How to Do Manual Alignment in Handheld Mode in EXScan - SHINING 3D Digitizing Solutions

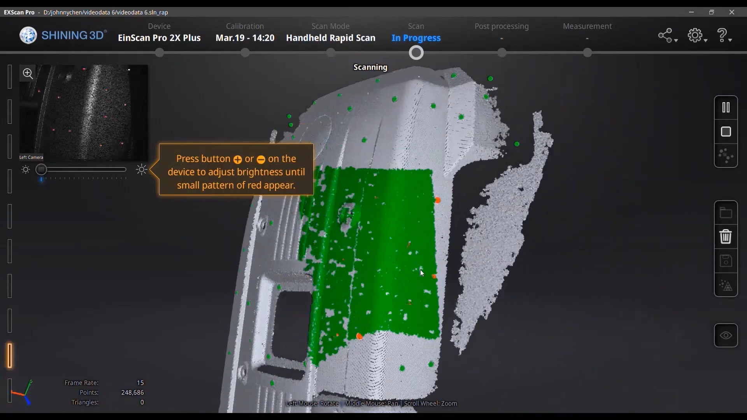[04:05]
Okay, we just need to do as normal to start our scan. In this video we accelerated the process. Okay, and for the first project you need to click the new project and again apply it.
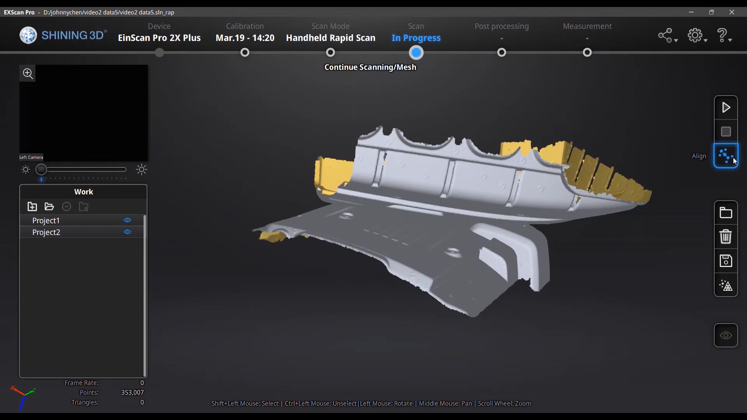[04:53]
for the datas in the data group. So you need to just click the align function and in this function you just drag
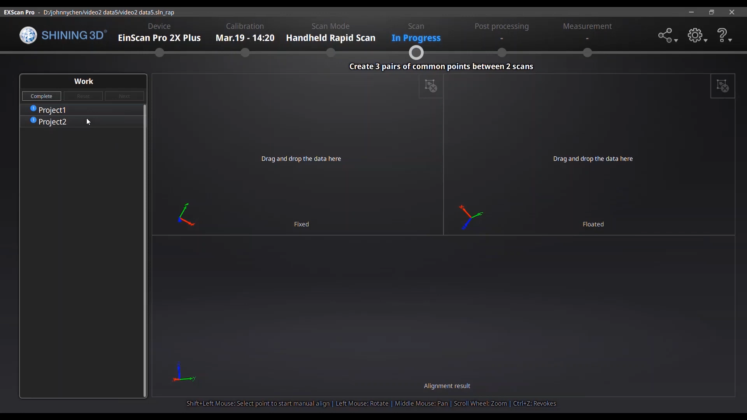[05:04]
and drop the data in the drop the data in those two windows.
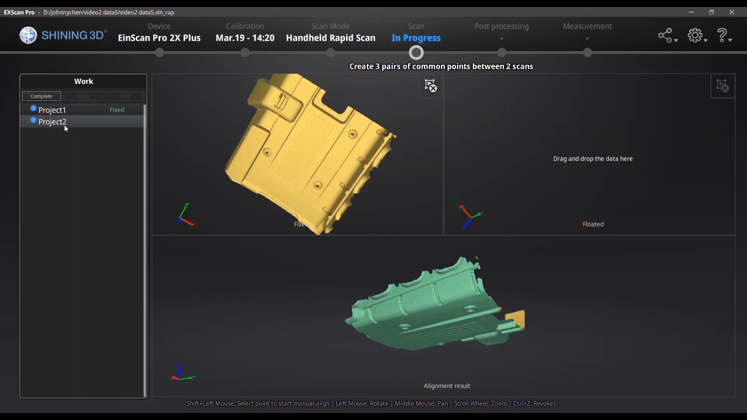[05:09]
One is fixed, the other is floated.
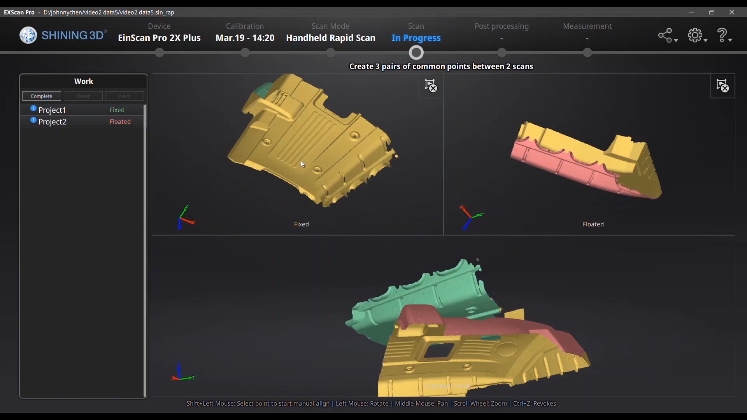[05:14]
To align those two pieces of data, you need to pick up three common points in those two windows.
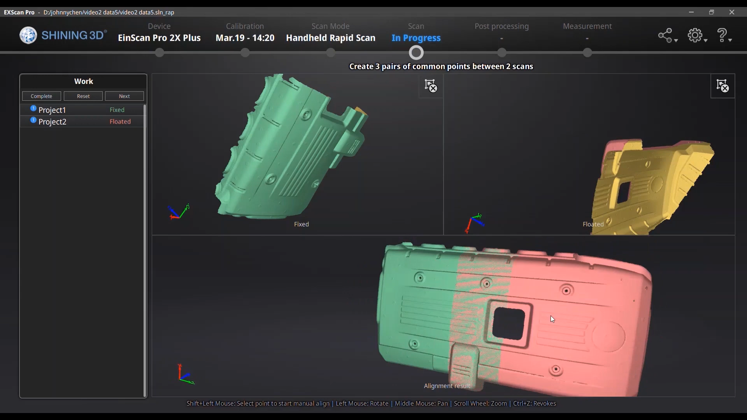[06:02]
After choosing those three dots, we got those two pieces of data aligned. And we click next and complete.